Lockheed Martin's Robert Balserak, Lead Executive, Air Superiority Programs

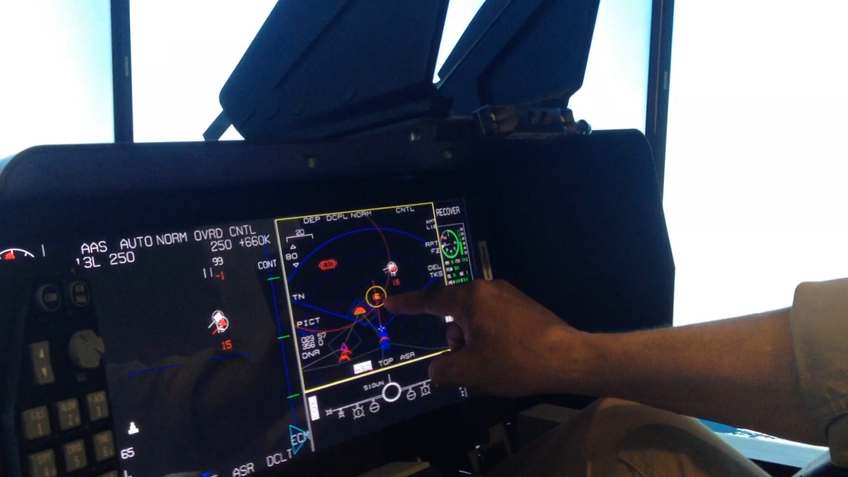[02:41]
another surface-to-air missile site that's very close to the target area has appeared.
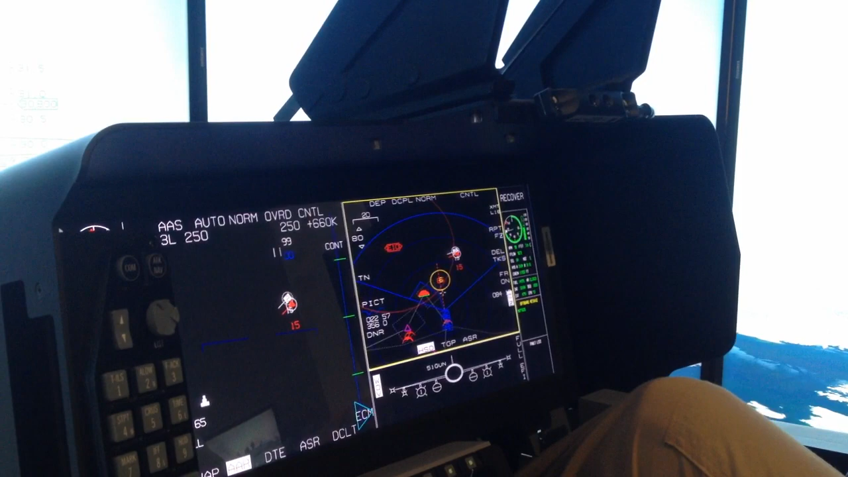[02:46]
We're going to go and selectively jam this target. Now we're going to call up our air-to-ground weapons.
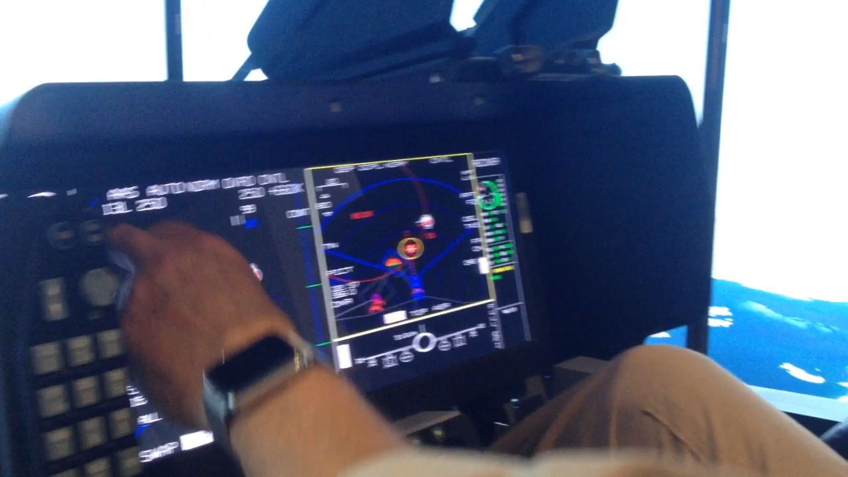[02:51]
So our air-to-ground weapons are called up. These are actually joint standoff weapons.
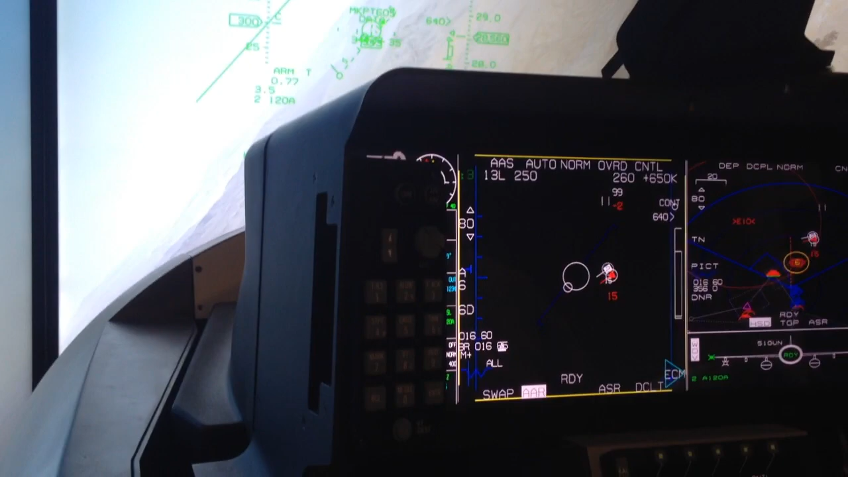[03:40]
Those targets are out of the target area. If you look at the horizontal situation display, I'm still jamming the SA-6.
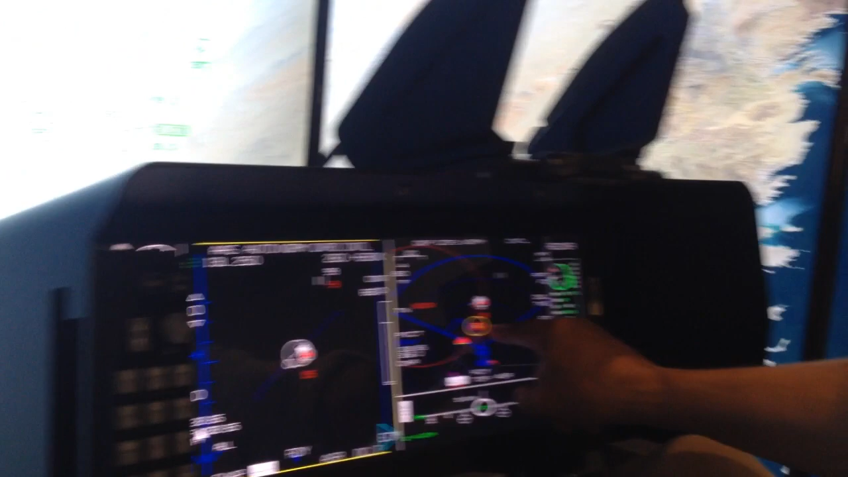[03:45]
There are two bad guys that are coming into the target area.